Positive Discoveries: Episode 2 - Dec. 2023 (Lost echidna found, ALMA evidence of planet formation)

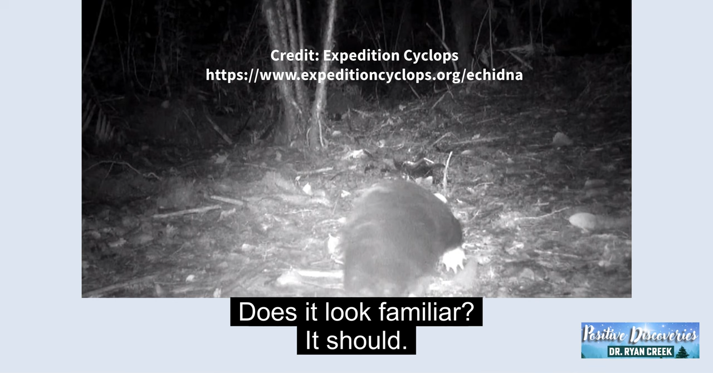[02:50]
It should. It's walking like an echidna. After 62 years since its discovery,